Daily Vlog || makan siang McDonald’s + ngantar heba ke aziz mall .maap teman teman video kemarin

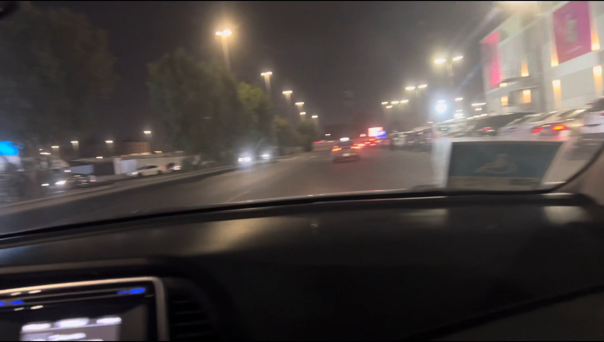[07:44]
Teman-teman, ya teman-teman, itu Hadiga yang biasa aku pergi dekat Aziz Mall itu sekarang lagi ditutup. Ditutup sekarang teman-teman.
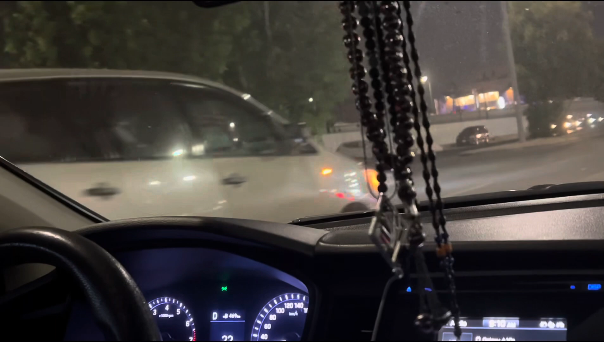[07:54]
Akhir pibabas memenu ya.
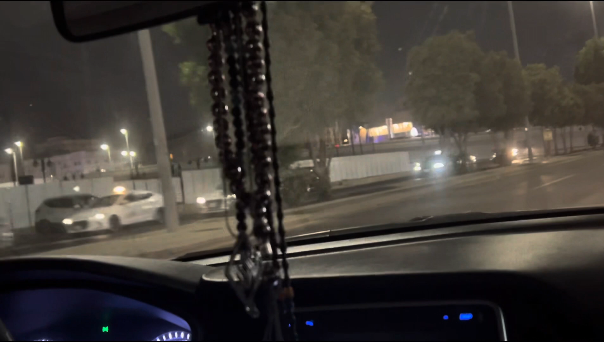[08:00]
Ditutup, jadinya pindah teman-teman ke Aziziyah sama dekat Safara Indonesia.
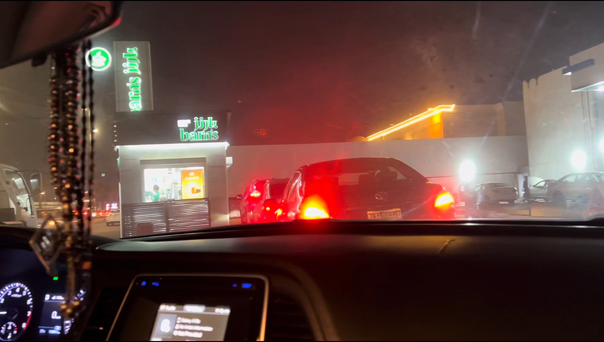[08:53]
Di Bernis. Masya Allah, tabarakallah. Ini lagi ngantri. Insya Allah, udah datang teman-teman pesanan kita.
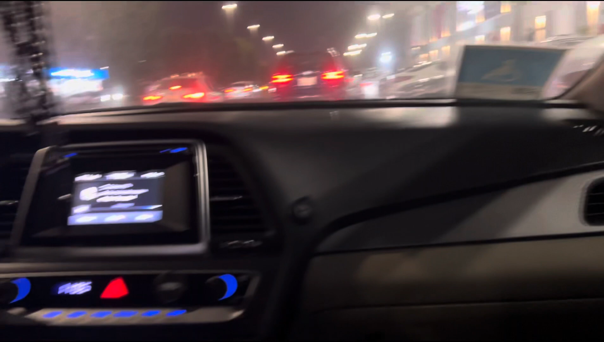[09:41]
Jam 11. Dan kita lagi jemput Heba. Tapi lagi nunggu ini.
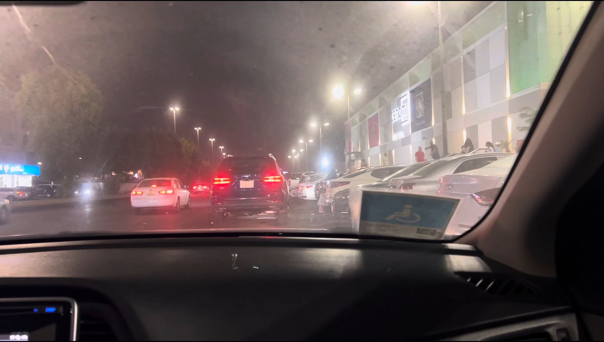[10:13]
Masya Allah, tabarakallah, udah jam 11. Tuh, di Aziz Mall lagi nunggu di bawah. Udah dulu ya. Assalamualaikum warahmatullahi wabarakatuh.